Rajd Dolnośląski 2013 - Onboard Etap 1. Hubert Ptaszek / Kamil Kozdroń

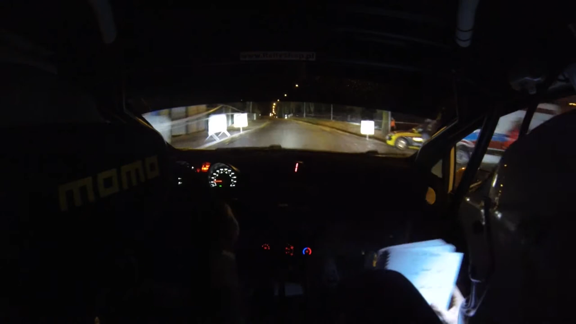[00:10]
DZIENNIKARZ Max prawy, do max lewy, na niebieski znak, jeden, lewy, prawy, objazd wysepki. Uwaga na krawężniki.